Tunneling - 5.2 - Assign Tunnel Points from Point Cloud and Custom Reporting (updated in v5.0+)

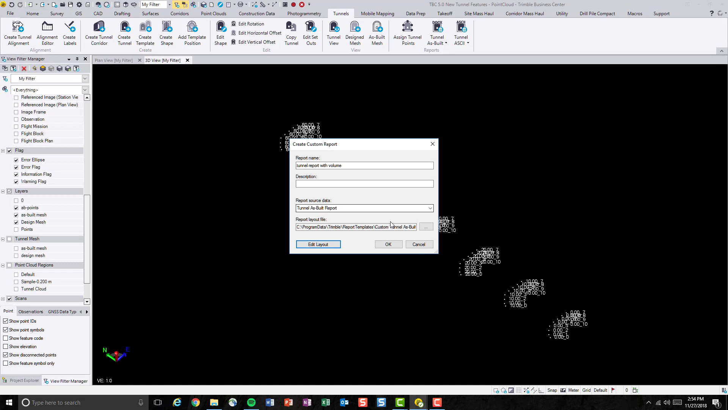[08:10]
Now we're back to the TBC. Let's hit OK. The newly generated customer report can be found again in the tunnel as build report.
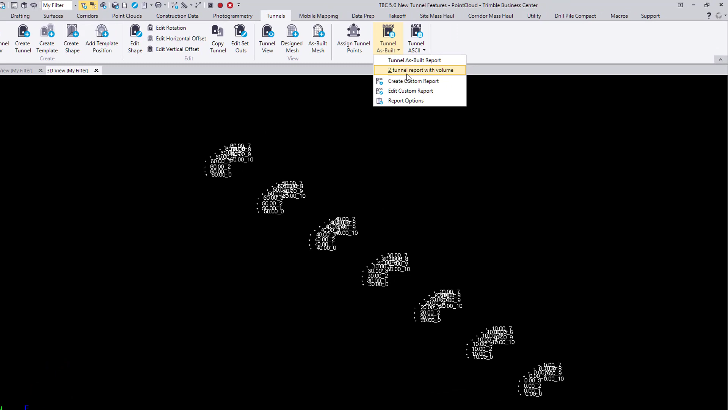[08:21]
This time we'll be generating the tunnel report with volume that we just created. Once we, once we click on that, the tunnel as build report command will display. And as we can see, all these as build points that we just created are automatically entered into the command.
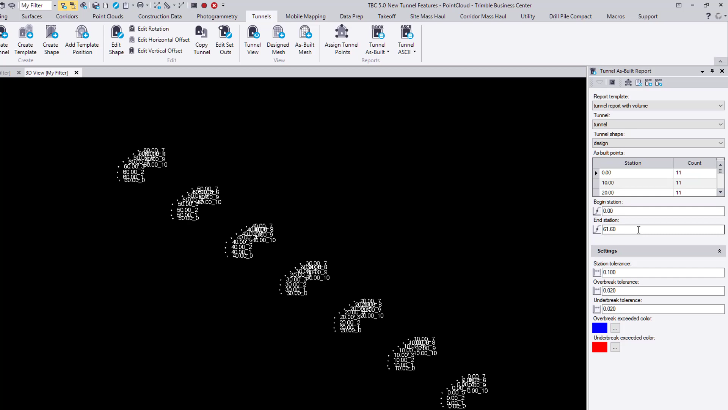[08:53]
We're able to specify the beginning and end station. In this case, I'll just do the entire length of the tunnel. And also, user will be able to specify some tolerances.
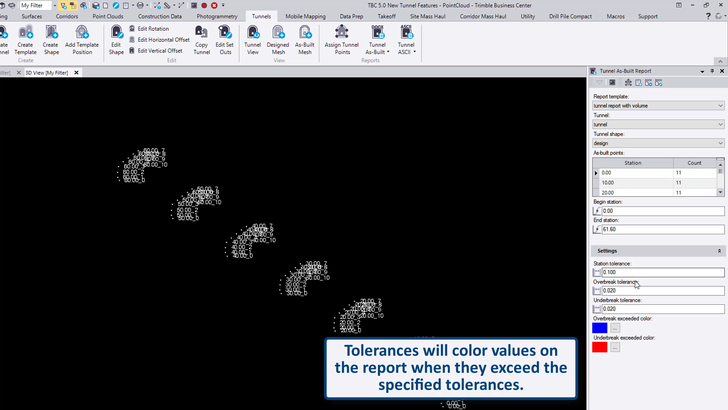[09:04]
In this case, I'll just keep them as it is right now and hit OK.
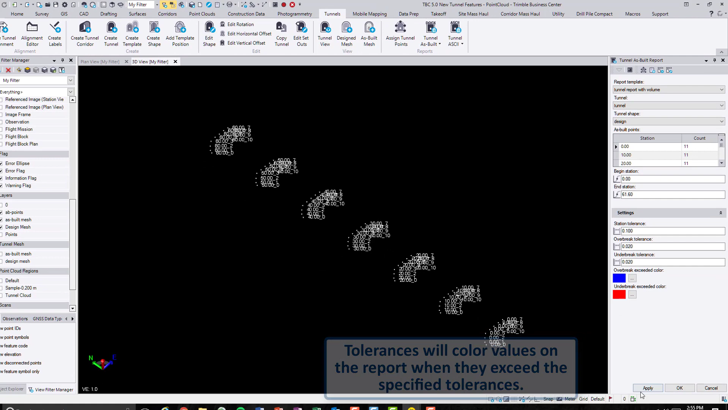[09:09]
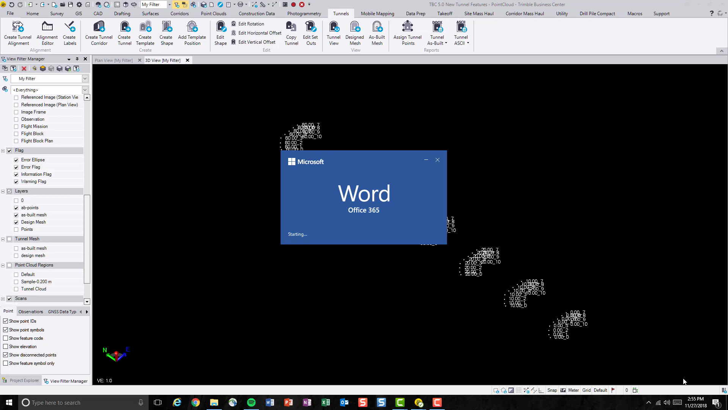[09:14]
A report is generated in Word document very quickly.